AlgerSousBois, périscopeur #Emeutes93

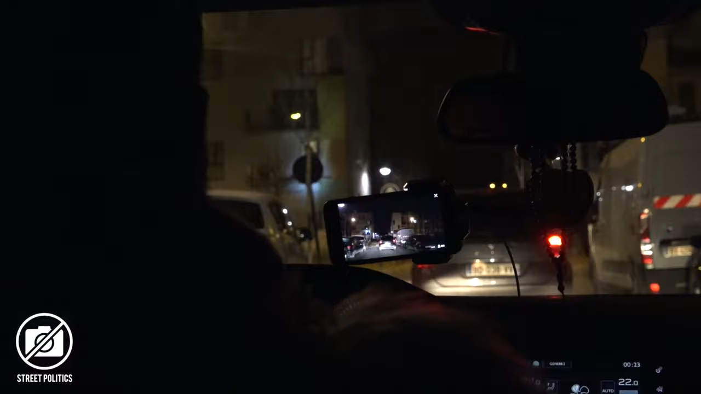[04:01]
Là, ils sont là. Donc faites tourner, partagez. Ça commence. Avant qu'ils recommencent. Les enfants trouvés, ils étaient à Montfermeil.
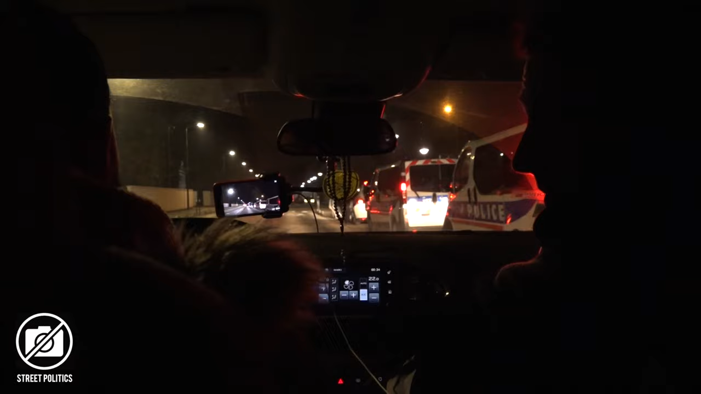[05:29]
Ils sont en train de partir. Là, j'ai l'impression.
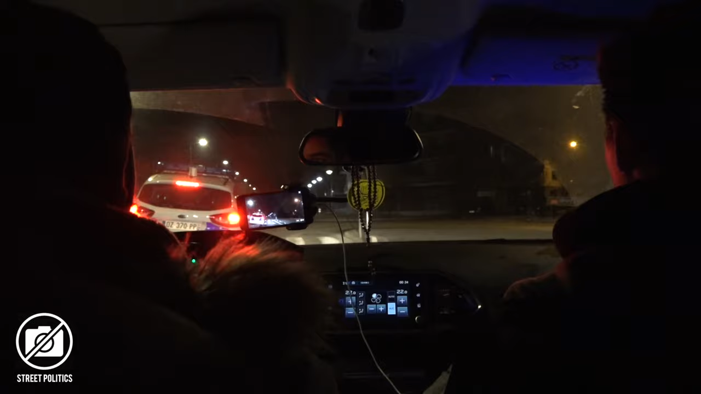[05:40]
Ah bah voilà, la quatrième fois qu'ils me voient. Bon, je vais moins faire les malins. On va aller tout droit.
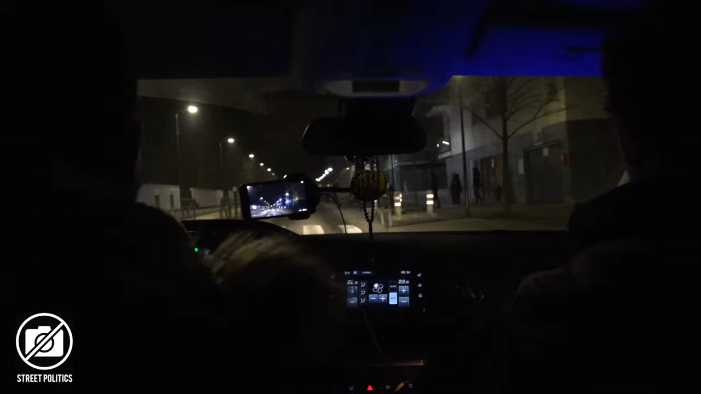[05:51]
C'est sûr, ça va trop faire. Il va même me revoir pour une cinquième fois. Je suis obligé de faire des mythos. Mais il y a eu quelque chose, ça c'est sûr. Parce qu'il y a le préfet qui, ouais, à mon avis.